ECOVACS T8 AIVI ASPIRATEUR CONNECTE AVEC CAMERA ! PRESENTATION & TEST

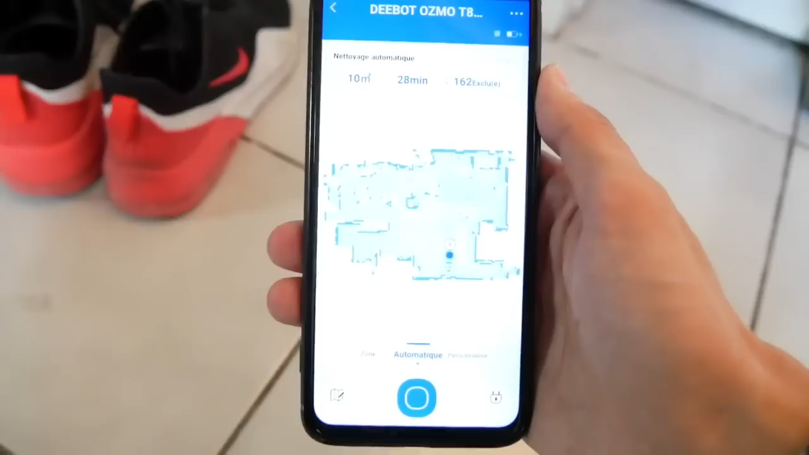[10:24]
remet la carte forcément et si j'appuie sur le bouton bleu il va